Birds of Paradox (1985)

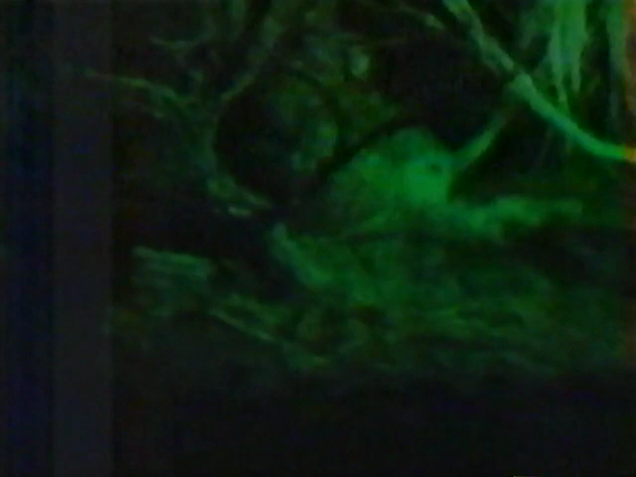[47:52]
Each male settles into his bow and prepares himself to deliver one of the strangest songs in the bird world.
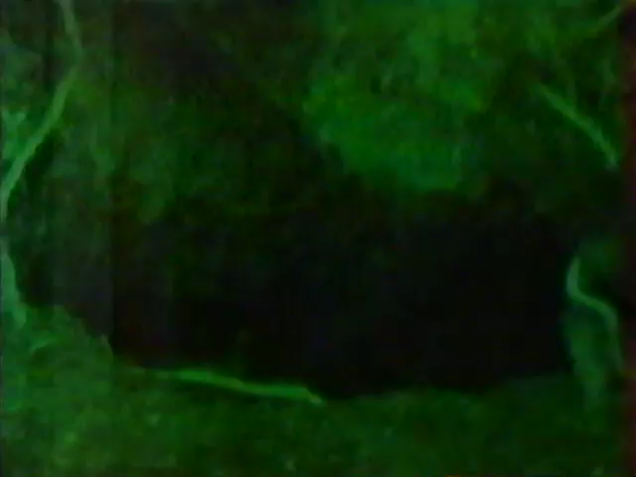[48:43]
one of which has a nest deep under the roots of a tree.
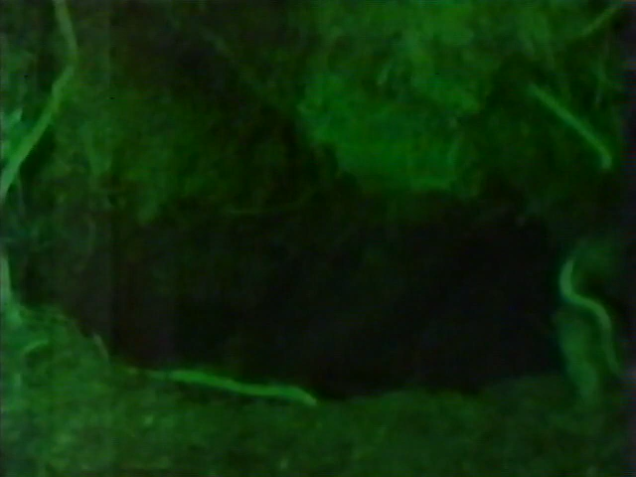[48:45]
And in the nest,
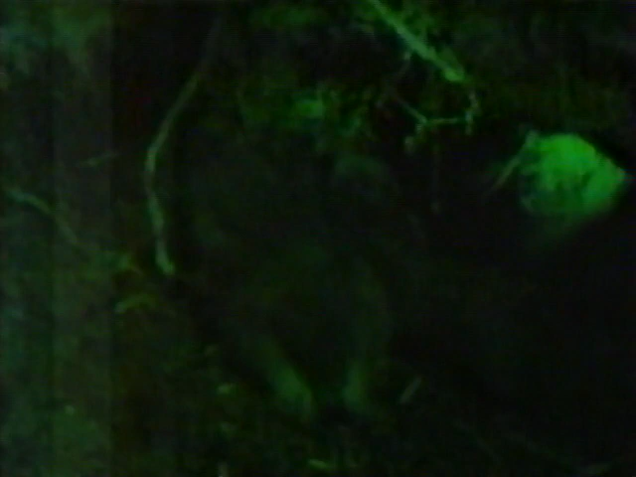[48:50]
one of the rarest birds in the world, a baby kakapo, the first chick to be seen for 100 years.
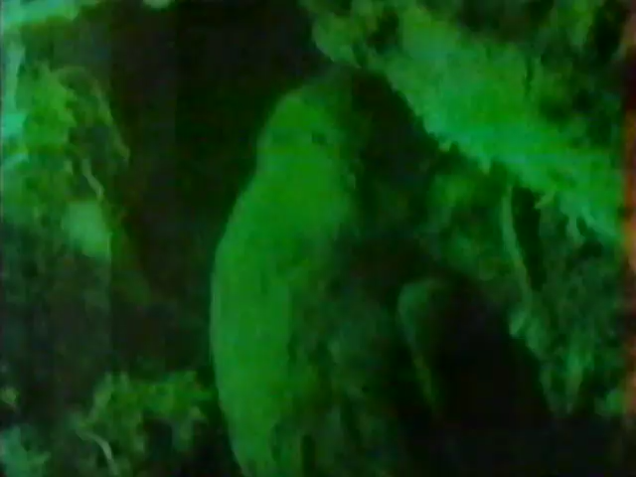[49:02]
The mother, meanwhile, is away gathering food.